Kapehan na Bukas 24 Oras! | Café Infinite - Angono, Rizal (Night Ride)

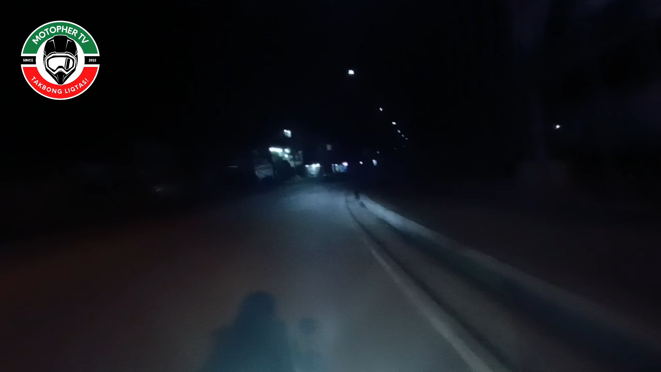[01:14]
1.05 in the morning. Ang pangalan nga pala ng kapihan na yan ay Infinite Cafe or Cafe Infinite ata. Basta yan, naglalaro sa dalawang yan ang pangalan ng kapihan na yun. Sana sulit na yung place. Sulit pa yung kapihan para ma-i-recommend namin sila sa inyo. Nauntog na si Kadhanber sa likoran ko, sa helmet ko.
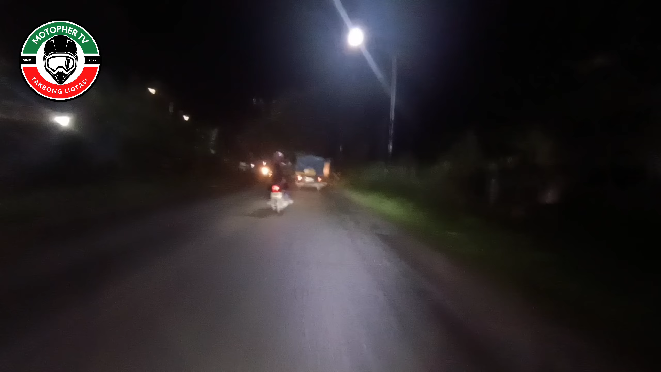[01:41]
Inauntog na. Edy, balik Kadhanber, mamaya. Magkakapitay doon. Alright. 4.6 kilometers na lang po. 4.6 kilometers na lang ang babayahin natin. Konting-konti na lang. Yan na. Yan yung pupunta natin. Yang mailaw na yan. Medyo madilim na dito. Nakatakot.
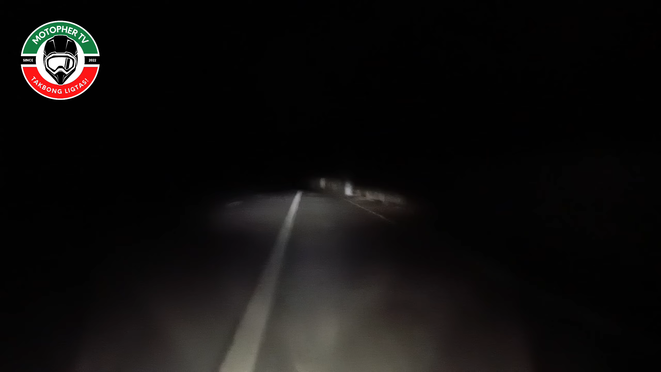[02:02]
parang gantong-gantong yung daanan pa na. Pakibiyang ah.